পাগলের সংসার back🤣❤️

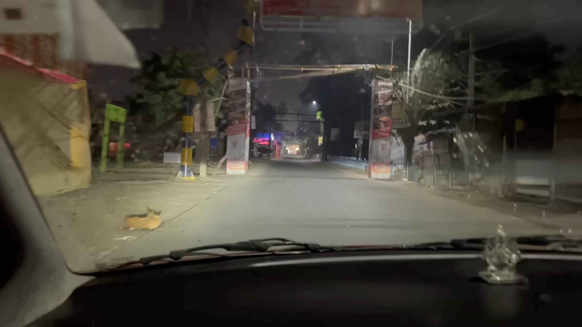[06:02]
তো এই হলো রাতের কাঁচড়াপাড়া, পুরো খালি, এটাই স্বাভাবিক, ঘুরতে পারছে 3:47,